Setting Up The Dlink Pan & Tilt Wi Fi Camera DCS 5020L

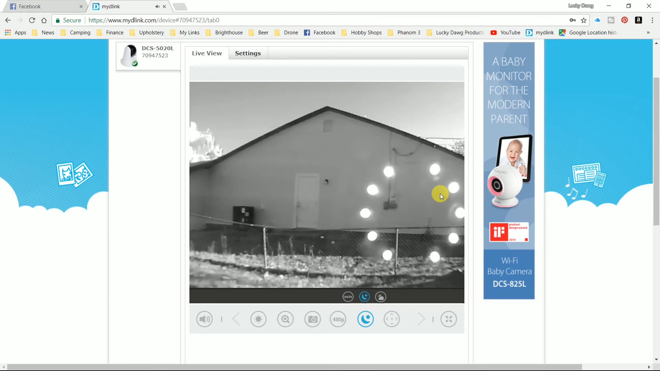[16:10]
Because what I've done is I'm just getting a reflection of those lights into the window. But if you just have it pointing straight outside or wherever, this works out really, really well. So, just one clue. If you have it set in the window, the infrared might not work so well for you. And I put it back to the regular view on it.